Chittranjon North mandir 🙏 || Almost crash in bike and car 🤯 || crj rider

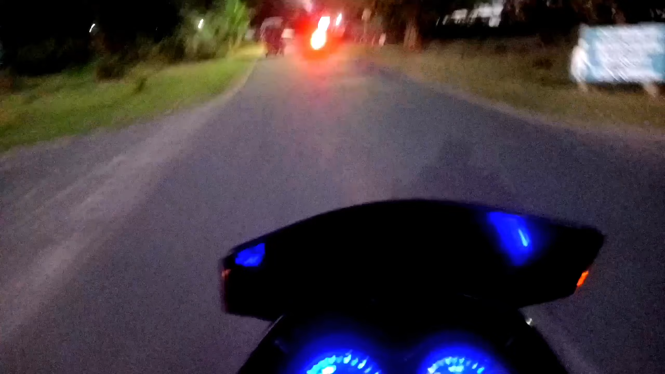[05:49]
एंड भाई अभी गाइस हम लोग पहुंच चुके हैं, क्या बोलते हैं, डीवीओ स्कूल के पास।
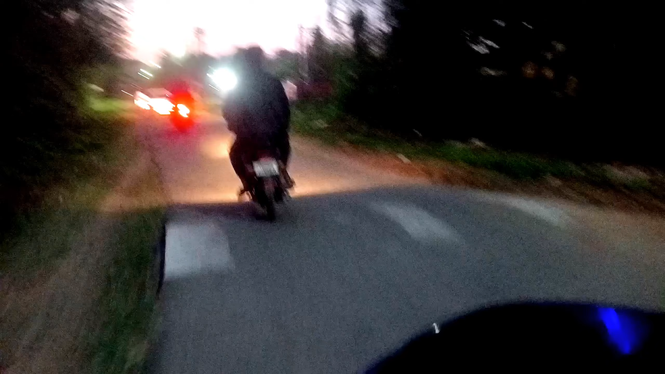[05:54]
एंड भाई अभी हम लोग एंटर कर रहे हैं गाइस नॉर्थ मंदिर के, थोड़ा सा डिस्टेंस कवर करेंगे एंड भाई हम लोग फाइनली पहुंच जाएंगे नॉर्थ मंदिर।
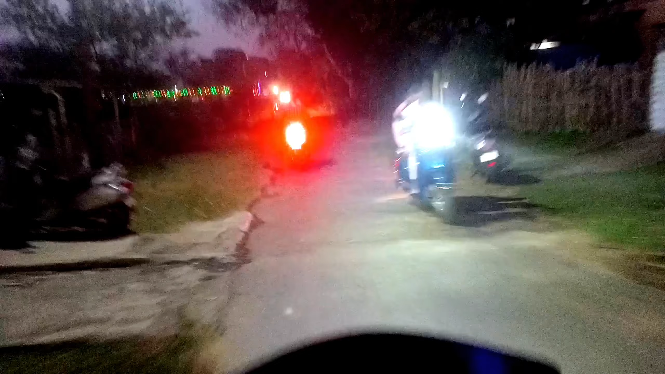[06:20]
लेट्स सी भाई, चलते हैं अंदर। एंड भाई देख पा रहे हो, तो गाइस देख पा रहे हो नॉर्थ का मंदिर।